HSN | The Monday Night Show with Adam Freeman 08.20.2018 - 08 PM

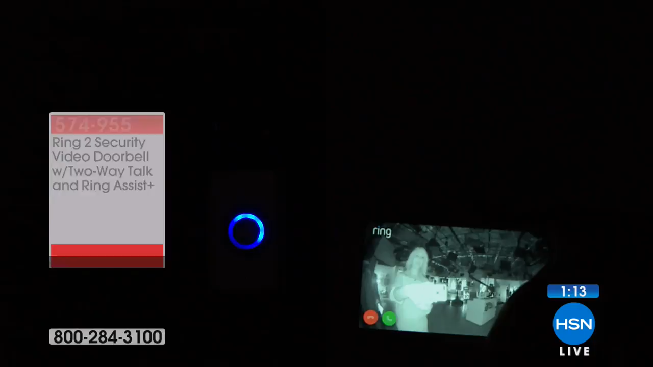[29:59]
just seconds it makes that quick adjustment into infrared night vision and you can see me i'm going to